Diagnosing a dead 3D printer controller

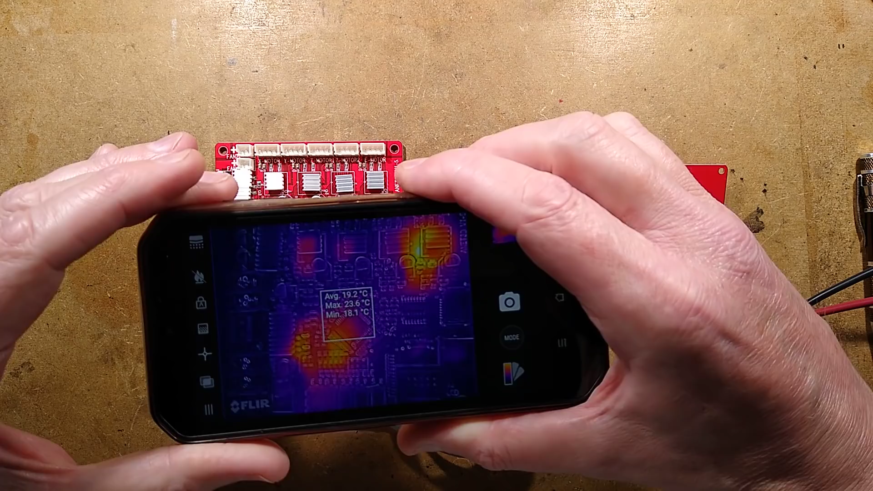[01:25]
On screen: max 23.6°C, min 18.1°C
Oh, I can see. Hold on. I can see the voltage regulator.
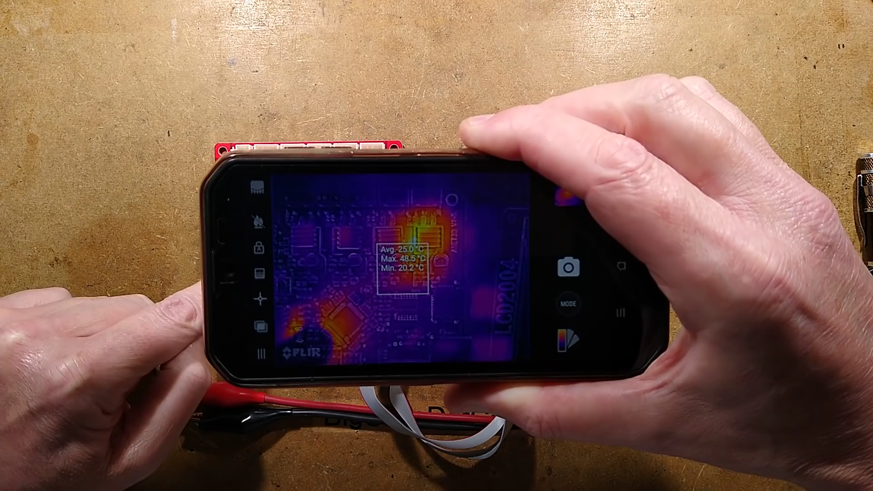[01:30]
On screen: max 48.5°C, min 20.2°C
It's hot. What is that over there that's hot?
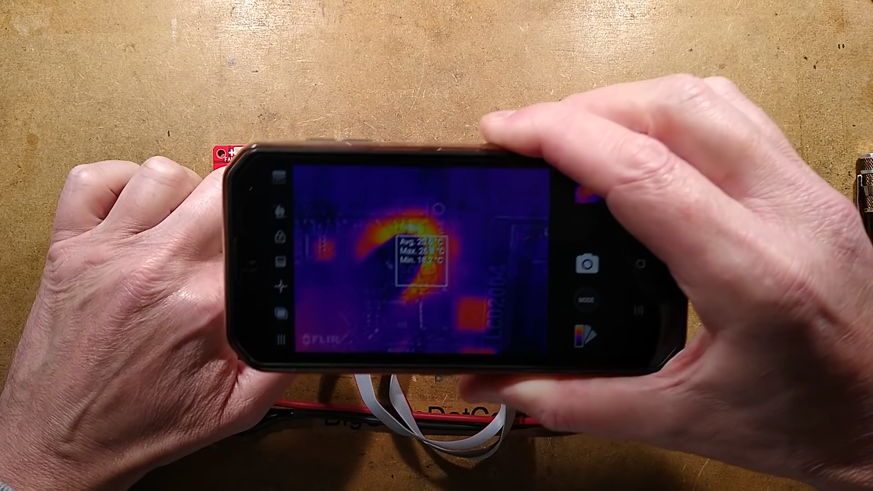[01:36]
Finger in front of it. Oh, that is hot. It's one of the stepper motor drivers. Rightio. Let's investigate.